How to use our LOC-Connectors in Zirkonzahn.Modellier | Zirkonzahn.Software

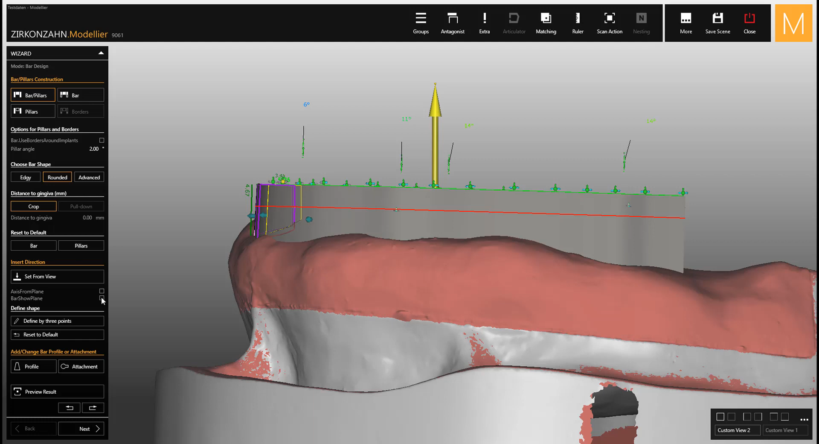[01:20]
appear you can see that the bar is not aligned to the plane with control shift and left mouse button move all the point of the bar to the green plane now your bar is aligned
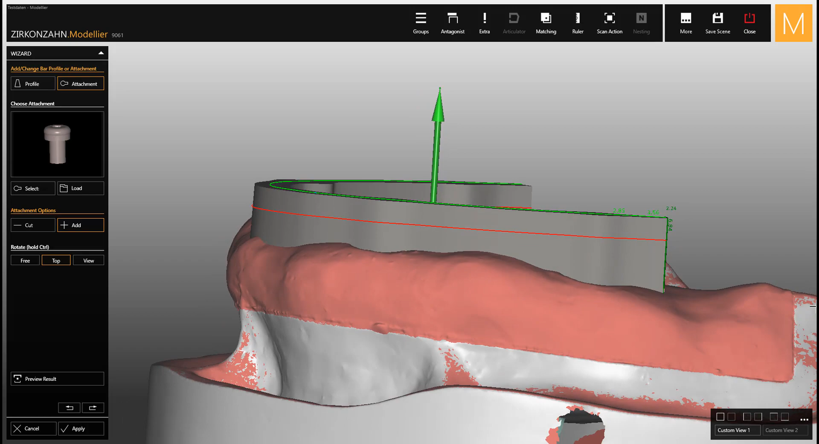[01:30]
and you can proceed with the lock connector placement as